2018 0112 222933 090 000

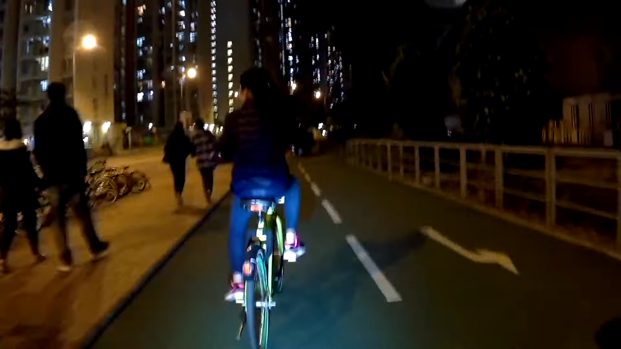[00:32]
One more station, we'll go home. 澳景路咯，真係馬路嚟㗎，仲要上車落車啊！如果有波車，有波車嘅都
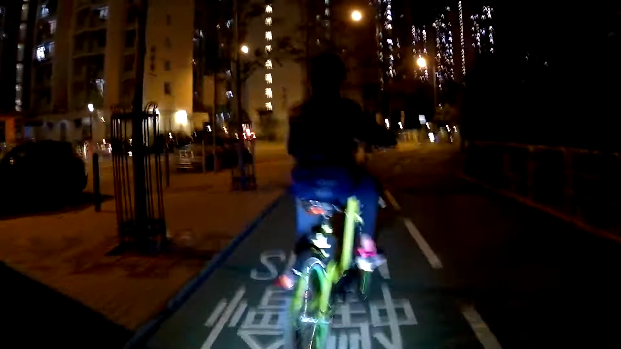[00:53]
OK 嘅，咁夜又冇乜車嘅。Oh, the end again. 啊，好嘢！啊，好嘢啊，有啲天分啊嚇，我都咧咧氣氣過呢度啊。